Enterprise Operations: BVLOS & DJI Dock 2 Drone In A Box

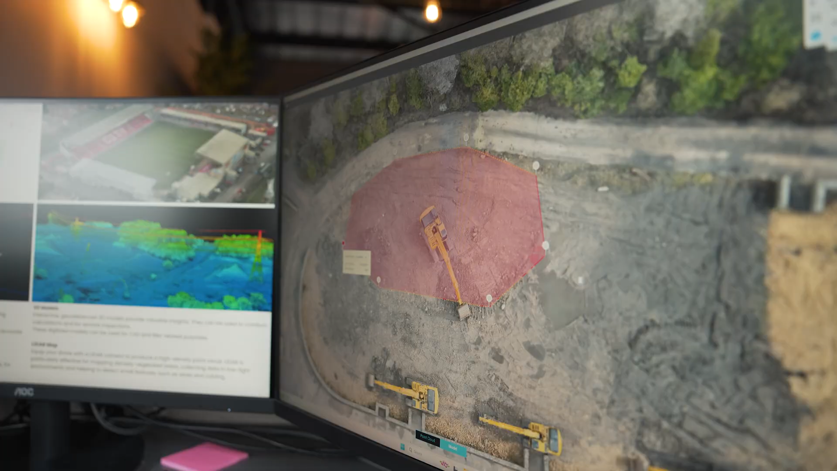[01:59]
These can be used for various applications such as progress monitoring and volumetrics,
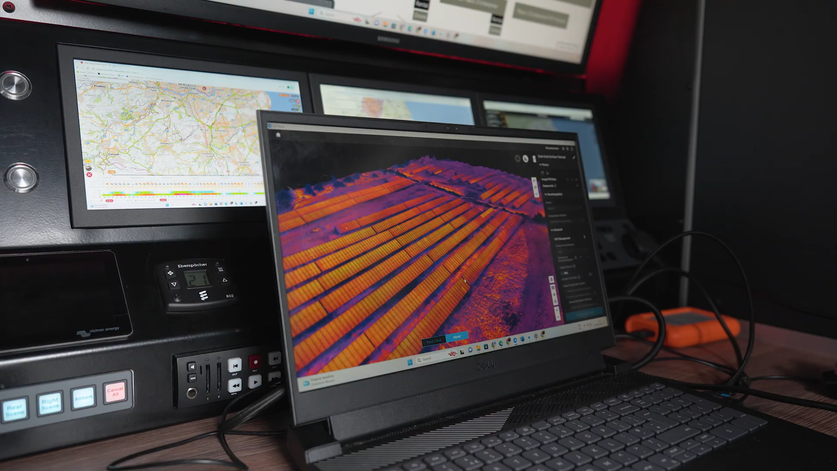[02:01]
as well as thermal inspection with the DJI Matrice 3TD drone.